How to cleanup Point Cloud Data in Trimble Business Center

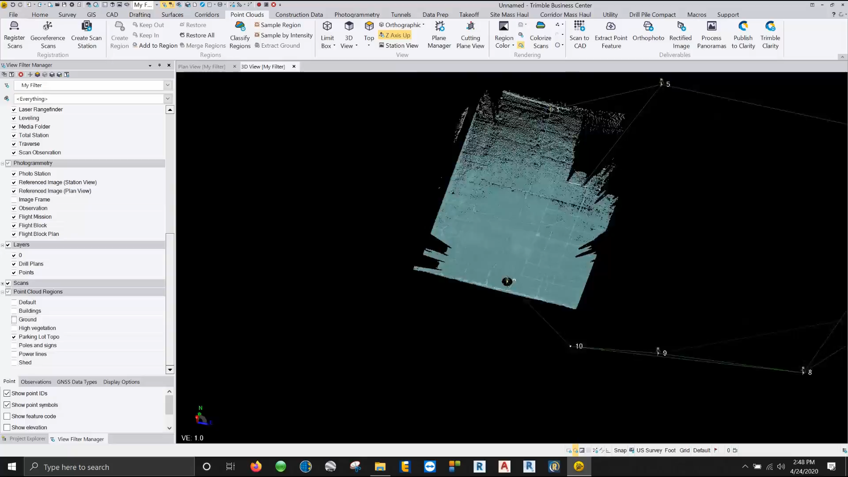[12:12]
So I would not want to generate a surface off of points that are this close together.
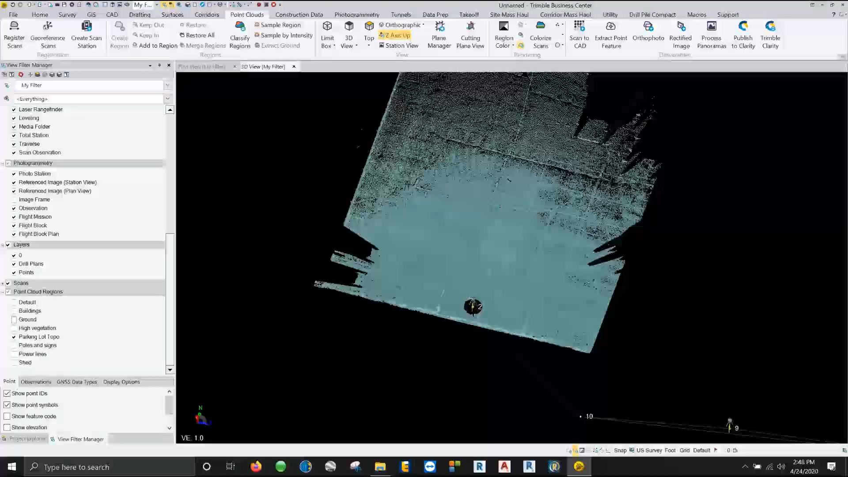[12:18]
The triangles it would just take a very long time for that to happen. So what I like to do is click on my point cloud and I'm going to come to sample region. Now under sampling region we have two different options. We have spatial sampling and we have random sampling. Random sampling is how many points do you want in millions. Spatial sampling is what is the distance you want between those particular points. I tend to lean towards spatial sampling than random sampling.
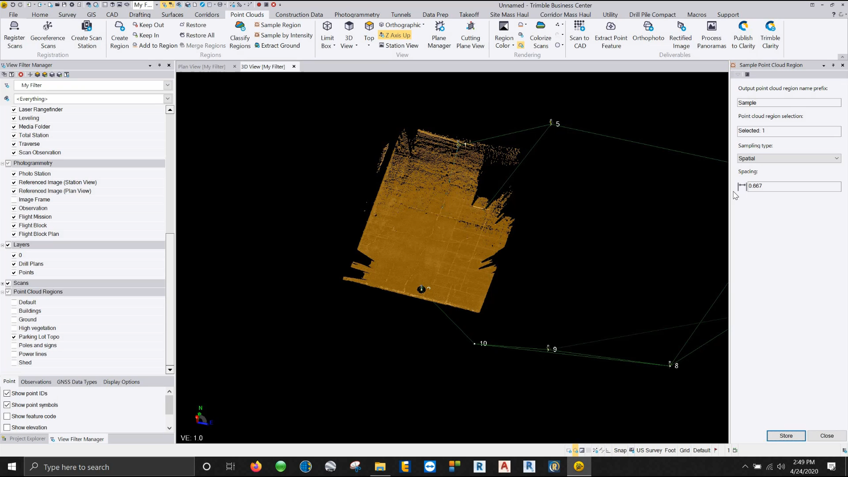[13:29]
So say I want 8 inch spacing. I can hit tab and it's going to automatically convert it over to the proper spacing. I'm going to put in one foot and I'm going to store that. I'm just going to go ahead and sample that point cloud region down and now you can see here now I have a point every foot. Okay so that explains the sample region. Now sampling by intensity is a whole different animal. Sampling by intensity instead of only working with either relative space between or how many points.
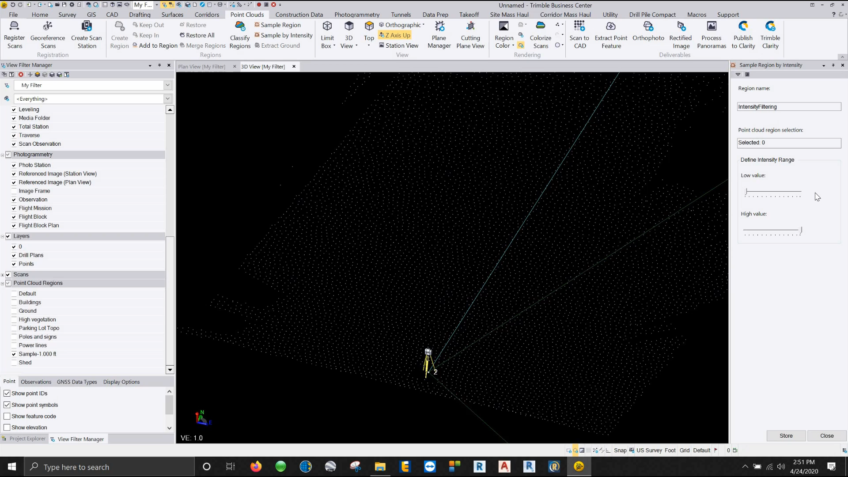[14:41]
filter out some information so I tend to just to slide these things you know slide these things over. Now one thing I notice on everybody else's machine but mine is that everybody has numerical values here. Mine for some reason never seems to show those that show those numbers.